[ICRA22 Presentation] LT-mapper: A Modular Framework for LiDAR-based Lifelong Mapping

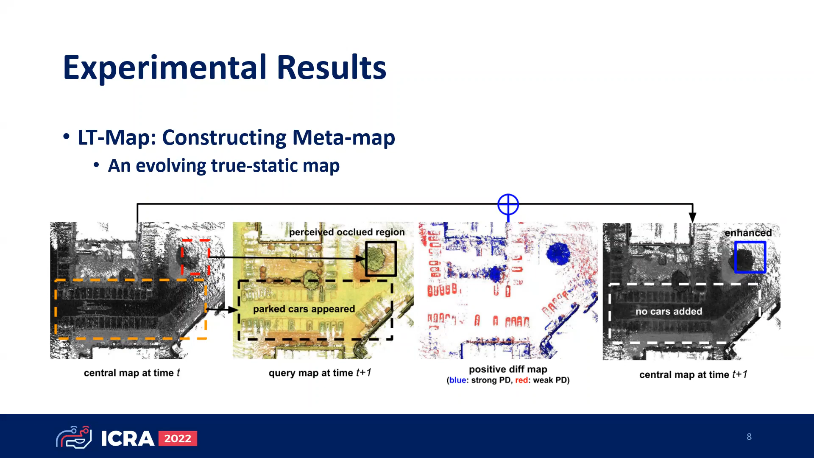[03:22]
We expect this would be valuable to map a place asymptotically to have pure static. Also, as a byproduct of the automatic changes detection, we can segregate low dynamic objects automatically.
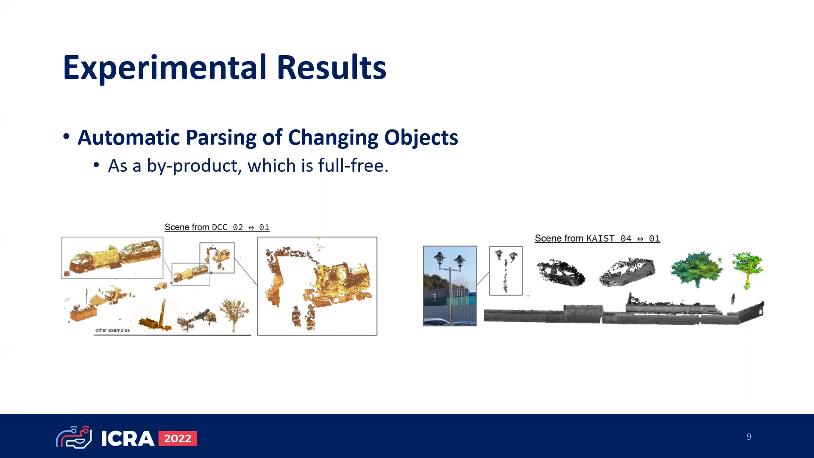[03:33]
We hope this self-labeling could boost to understand the relationship between the shape and the ephemerality of an object. Conclusion.